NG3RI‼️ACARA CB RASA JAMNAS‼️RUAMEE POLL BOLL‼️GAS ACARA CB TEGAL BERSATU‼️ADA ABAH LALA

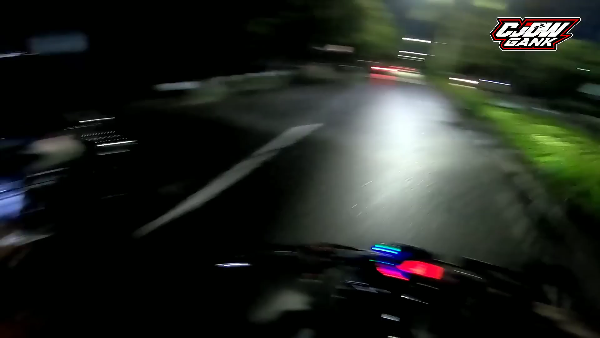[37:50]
kotor banget bol ini untuk kaca helm saya saja eee sampe gak bisa buat ngeliat jalan bol seolahe jalannya bener-bener oishish ekstrim bol sangat ekstrim jalan menuju ke kota tegal tadi ada jalan rusaknya nyaris saja terpleset tapi alhamdulillah aman
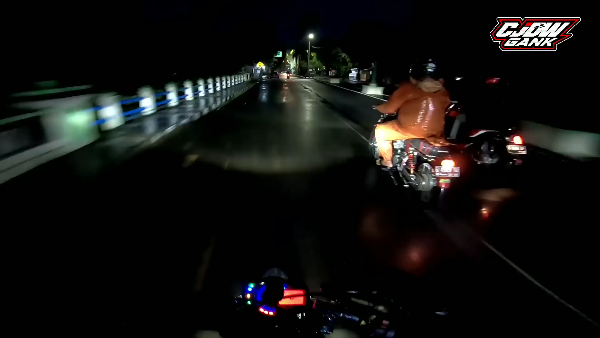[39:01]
slep bornya itu nyiprat-nyiprat jangan berkendara di belakang CB apalagi kalau hujan bol tak jamin kotor muka kalian
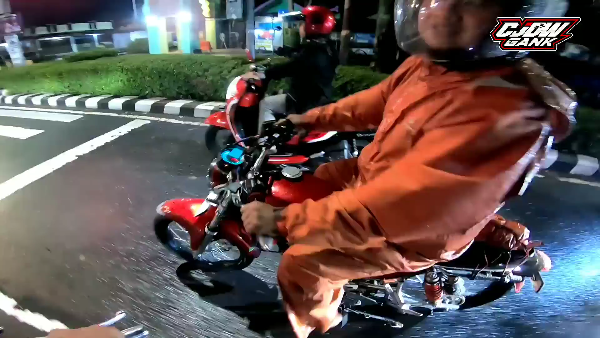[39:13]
oke setelah kan kan bisa selawi nah ini udah sampai di selawi bol
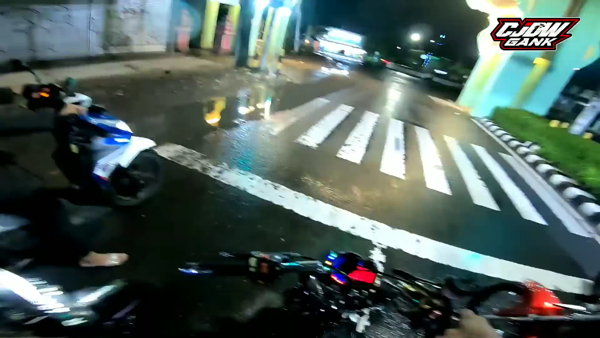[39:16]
lihatlah petarung bro hehehe hehehe hehehe hehehe alhamdulillah
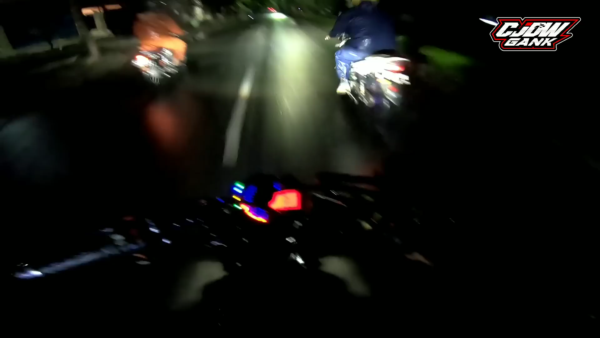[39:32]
wonggog wonggog hehehe jangan jangan perjalanan pulang masih jauh sepanjang negara masih jauh ya jadi gaselaw aja jangan di belakang motor CB nyiprat tuh disampingnya mas risa aja soalnya di belakangnya wah ames bol motor semuanya bol masih berlanjut perjalanan ke kota tegal
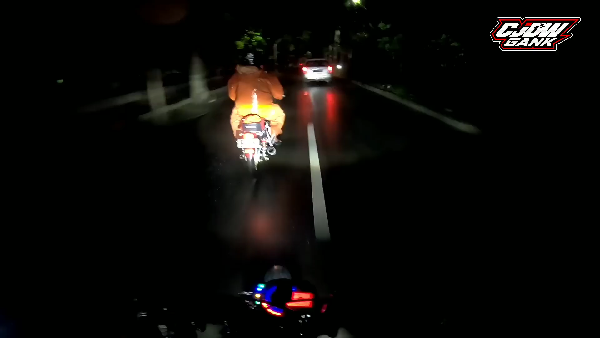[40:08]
full glue perut loko e
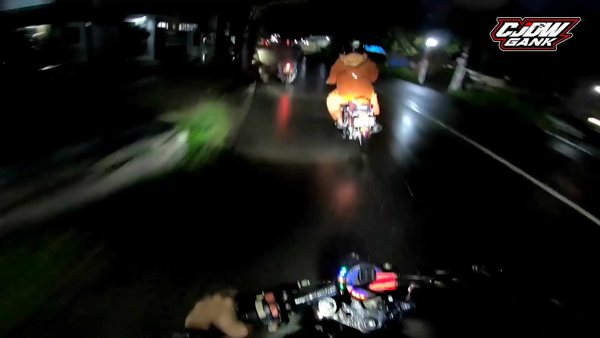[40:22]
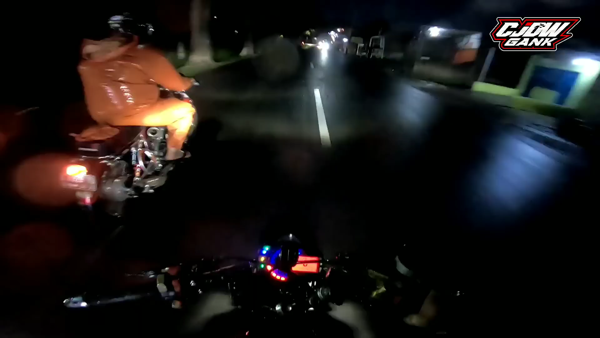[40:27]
full kotor full lemah lor kayaknya masih agak jauh bol
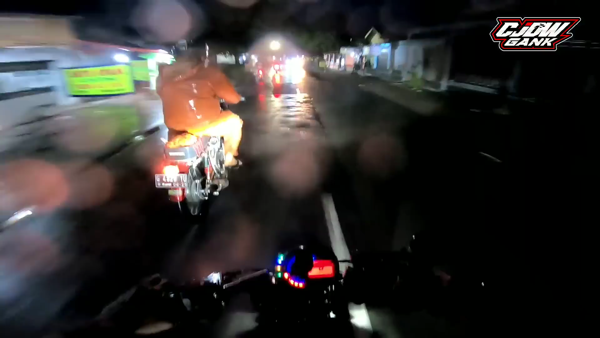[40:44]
lo lo nyubo gak liat ada tanggul hampir saja terpleset ini udah sampai di komplek batalion ini kayaknya bol tanggulnya yuk gak keliatan bol udah udah hampir sampai
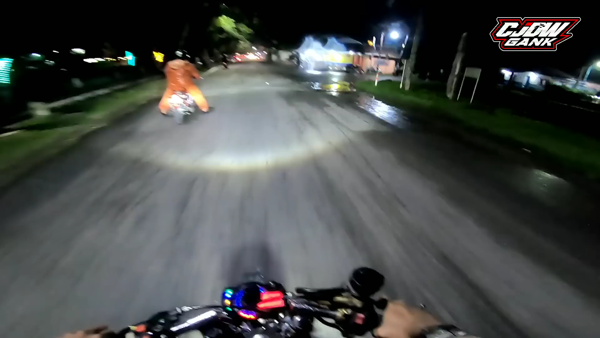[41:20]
sampe ini besok tak cuci sistem aja saya suruh nyuci sendiri nih gak sanggup bol kotornya yuk kotor banget ini
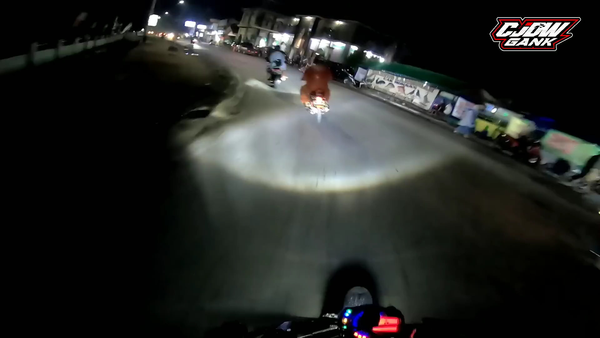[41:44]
Ini udah sampai di Tegal Untuk lokasi acaranya Belum tau ini dimana bol Kita ngikutin Mas Reza aja
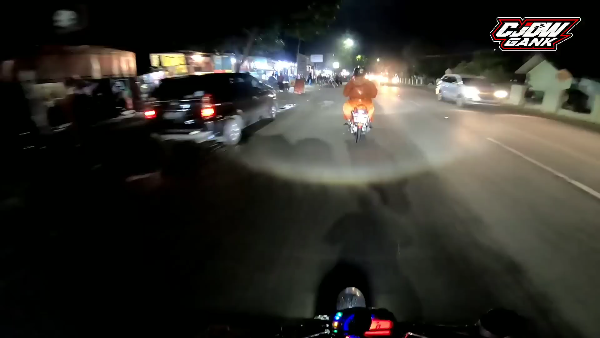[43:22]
Full banget bol Full banget yoh Kita cari tempat makan dulu Sampai pada di jalan-jalan Ini gini yoh Gak kuat nantung Manut Apa pak
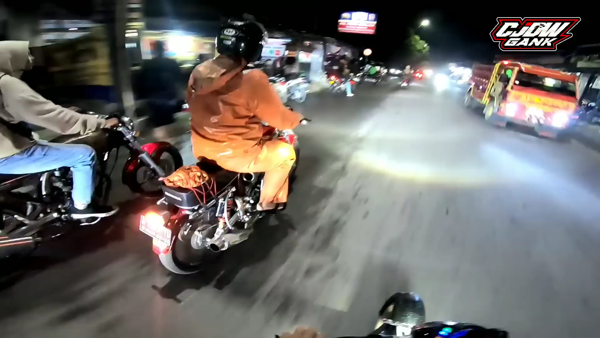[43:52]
Alhamdulillah udah sampai Di lokasi bol Cuma ini kita keliling dulu Cari makan ya
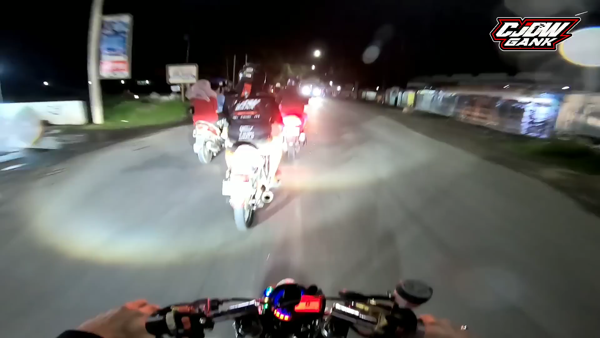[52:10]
Tungguan cccccc yoo masuk kita bareng-bareng memasuki acaranya bol gremis ya ini posisi gremis bol nek gremis kayak gini tau gak papa yang penting jangan hujan bol